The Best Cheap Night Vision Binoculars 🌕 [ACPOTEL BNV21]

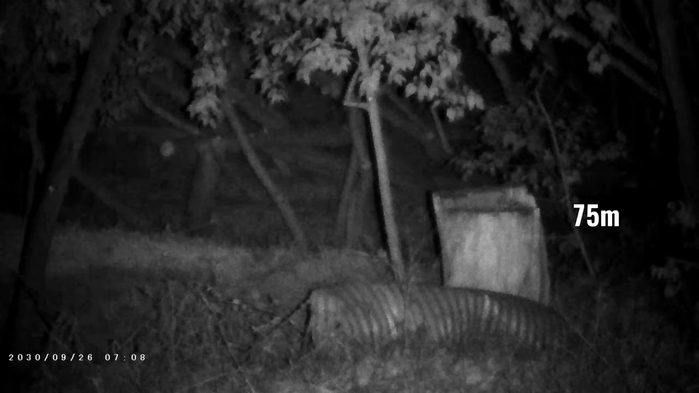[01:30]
I've got it focused on a tree stump that's at about 75 meters away, and also I've got a camera set up right next to it, so you can get a better idea of what you might see with the naked eye, and I'm going to walk out and stand next to the stump.
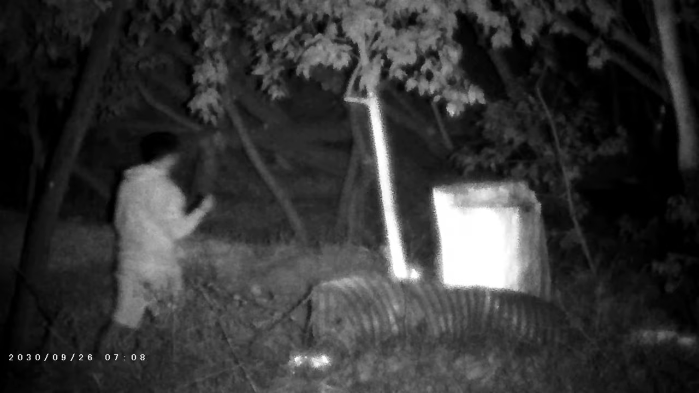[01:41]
The picture you see is black and white, and plenty of background detail like the leaves and the grass are also visible. You can see me come into view very smoothly, and the picture quality is quite clear, and it's able to capture movement with lots of detail.
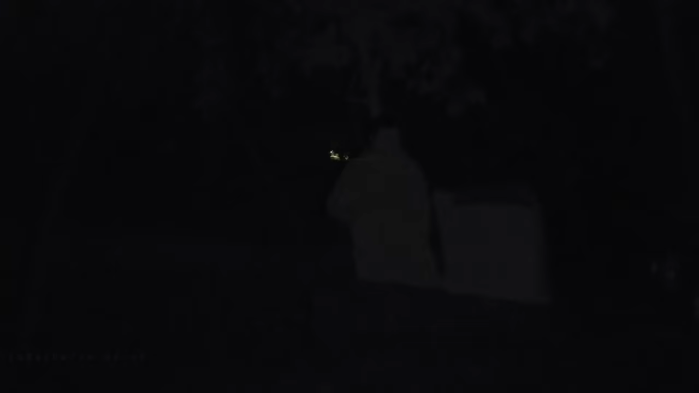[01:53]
My eyes are also glowing, which is good because it makes it easier to spot people who are looking in your direction.
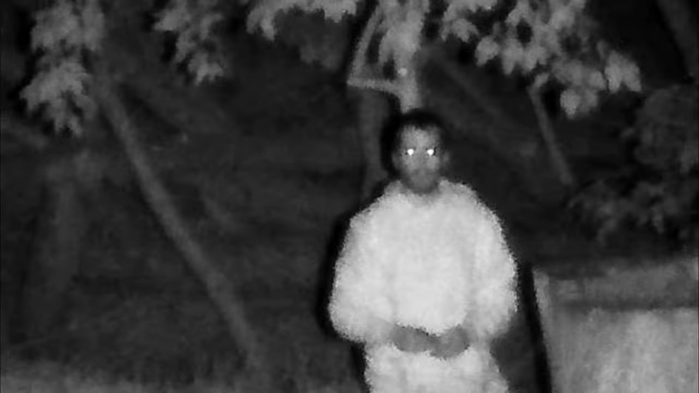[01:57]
Here's another look through the lens, and this time we're looking at objects a bit further out. My white 4Runner is on the right at about 200 meters away, and the black cars are at around 250 meters away. Again, we're dealing with nearly pitch black conditions, but as you can see I'm clearly visible, and the image quality is relatively clear, and you should be able to recognize people at this distance.
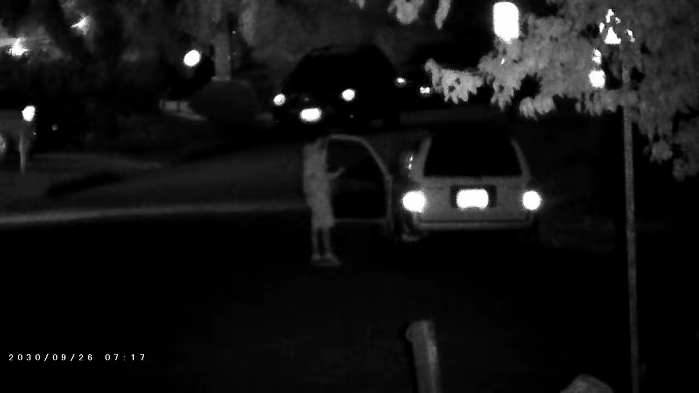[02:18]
I'm going to test out the digital zoom function, and really try to push this setup to the limit.